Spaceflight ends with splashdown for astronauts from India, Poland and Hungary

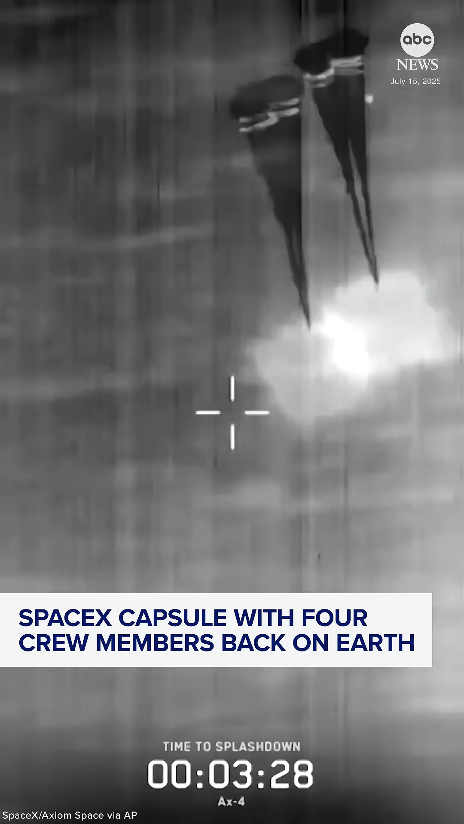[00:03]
view great view drogue parachutes are deployed
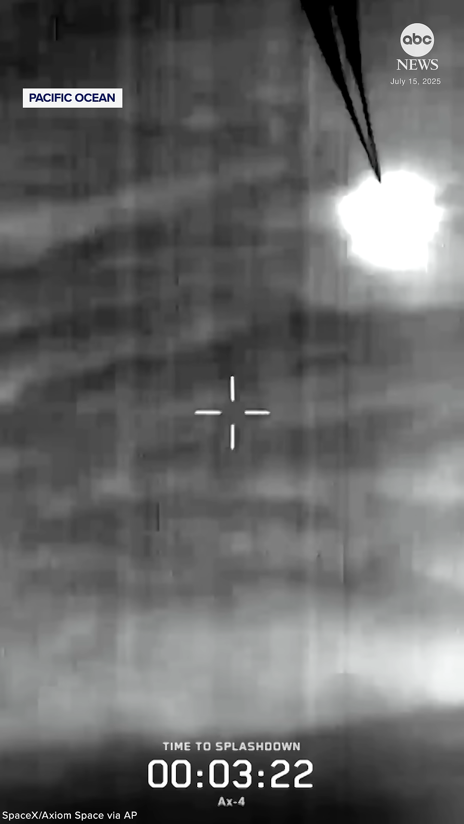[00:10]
and then at night dragon 800 copy 800 meters
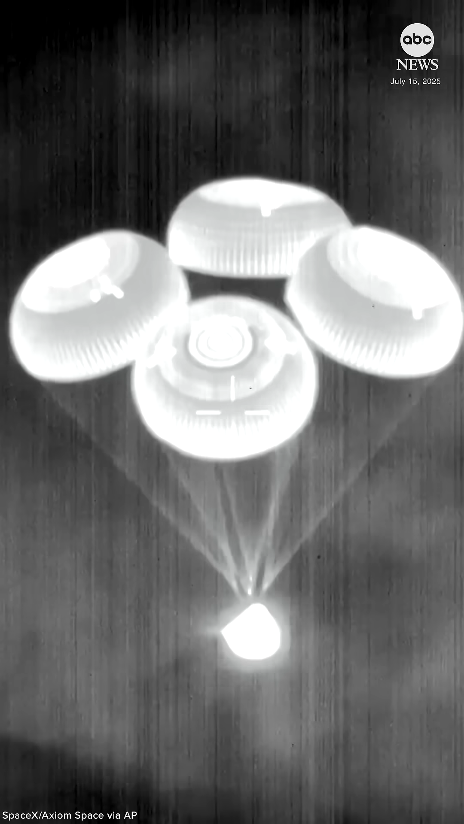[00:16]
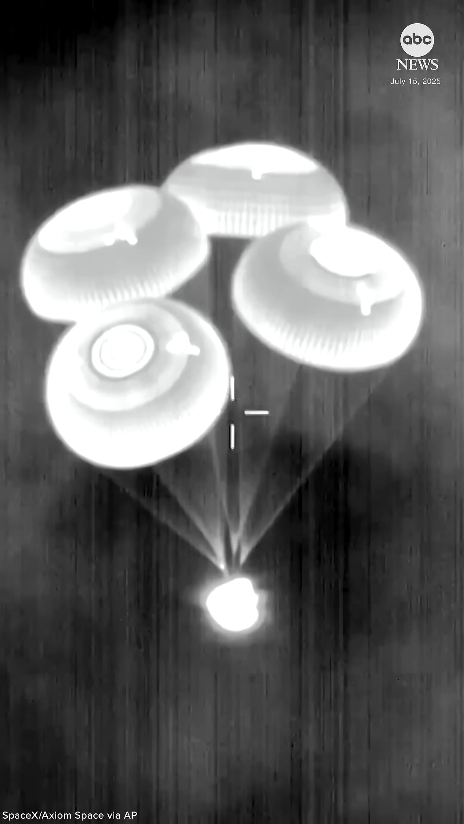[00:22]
commander peggy whitson confirming the spacecraft's altitude as it's making its descent into the pacific ocean just off the coast of san diego
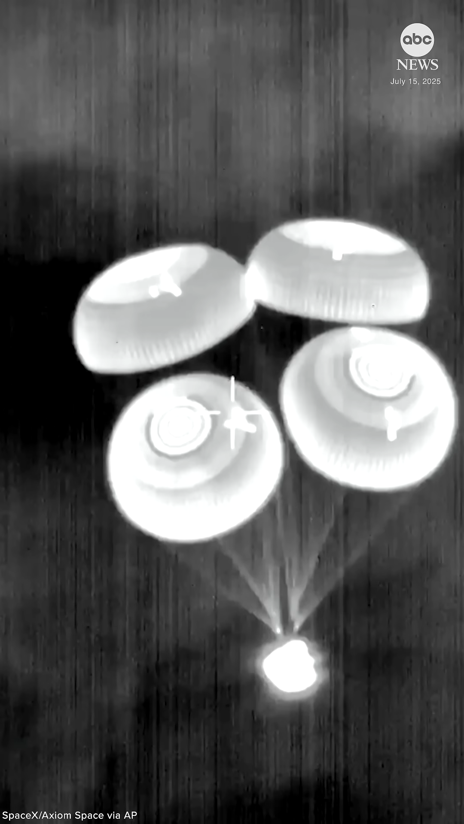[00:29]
in southern california a little foggy as you can see there pacific fog is rolling in we've got some very